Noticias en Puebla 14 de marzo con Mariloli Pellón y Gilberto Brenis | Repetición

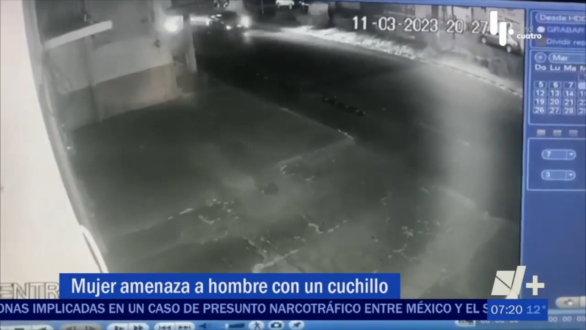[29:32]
Un pleito por la propiedad de unos predios estuvo a punto de provocar una tragedia en el municipio de Tlaxcala, donde una mujer fue captada amenazando con un cuchillo a un hombre. Ocurrió en días recientes sobre el boulevard Guillermo Valle de la capital tlaxcalteca. Una cámara de vigilancia grabó a la fímina, que jala a un menor de edad con una mano, y en la otra lleva el cuchillo que muestra al hombre cuando se lo topa de frente.
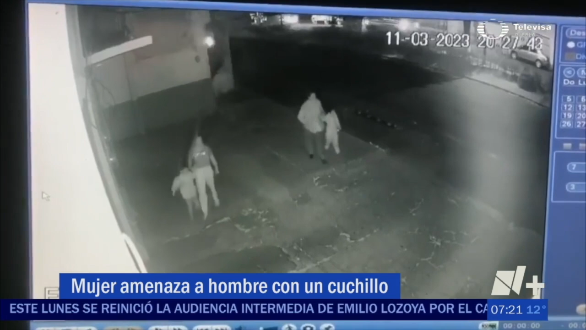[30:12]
El sujeto huye por la calle mientras que la mujer lo persigue sin importar el paso de los vehículos. Se sabe que la riña se debió a una disputa de propiedades y que el hombre que corre es un trabajador de la Universidad Autónoma de Tlaxcala. Cabe mencionar que la mujer resultó golpeada. Sin embargo, se filtró el video donde se exhibe el hecho violento que antes se dio a sus lesiones. Y nos vamos a la miradita al volcán Popocatépetl.